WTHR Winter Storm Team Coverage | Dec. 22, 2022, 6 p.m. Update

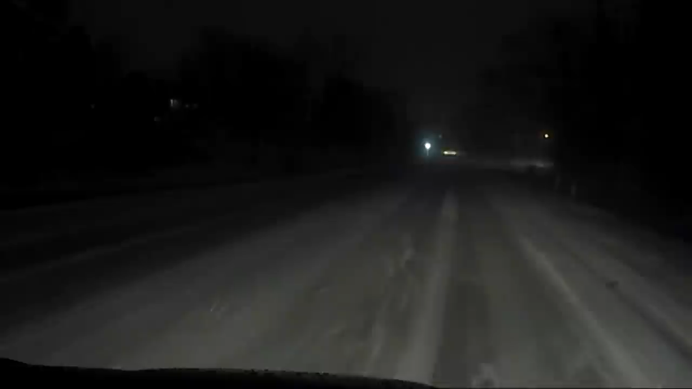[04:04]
the word i can use to describe it insane right the wind is really starting to pick up here and what it's doing is it's it's blowing the snow over the road so it's becoming challenging even to see of course at night the lines in the road right so we've seen drivers take their time uh many using their hazard lights uh but they are taking this storm uh seriously they just want to get home or get to their destination uh but you know these are some of the uh the elements that uh we as
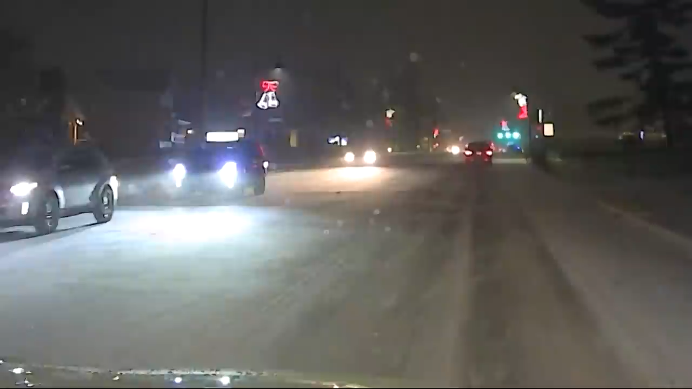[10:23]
and our coverage continues with karen campbell who right now is out on the roads right now you can see the conditions continue to deteriorate probably every 15-20 minutes i mean this is moving fast temperatures